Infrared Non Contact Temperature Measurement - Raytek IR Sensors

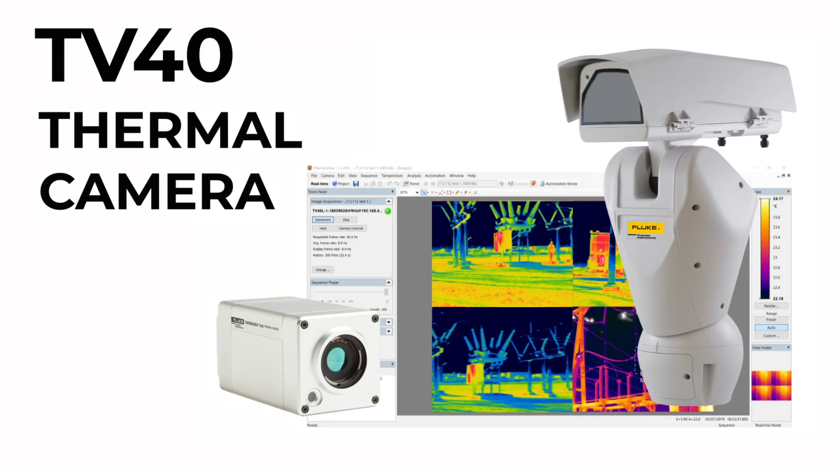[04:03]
The IP67 housing guarantees long-term thermal imaging in the harshest environments.
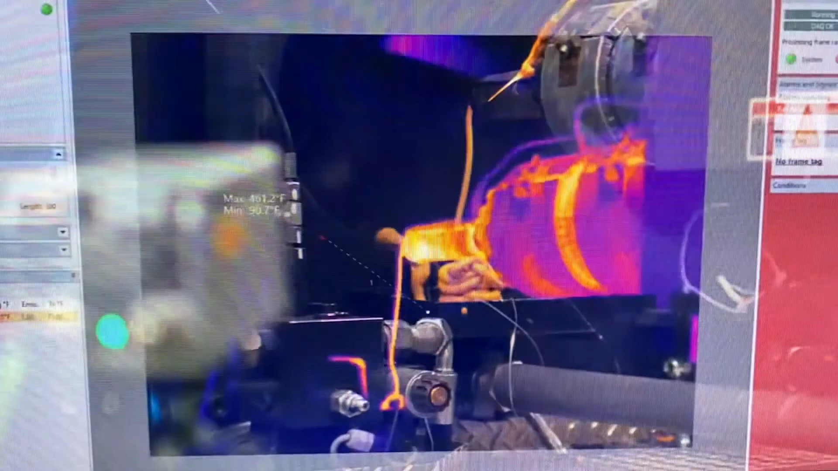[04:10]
It features simultaneous infrared and visible sighting to quickly locate potential problems.
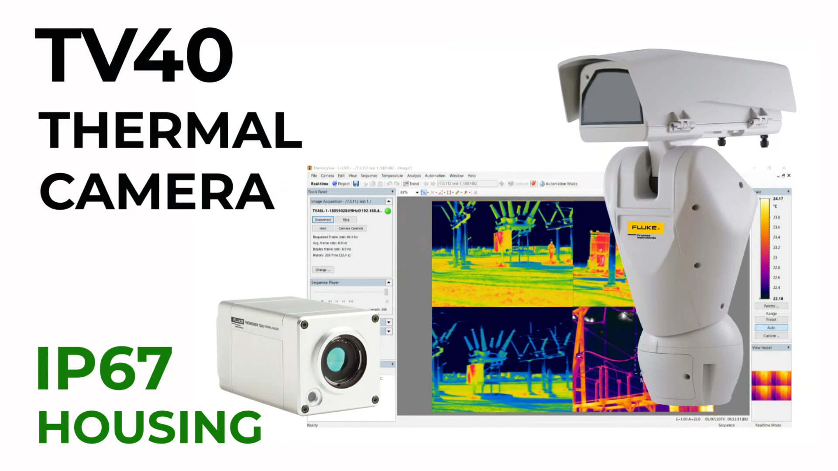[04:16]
Working alongside the ThermaView software enables you to take control of multiple parts of your process like never before.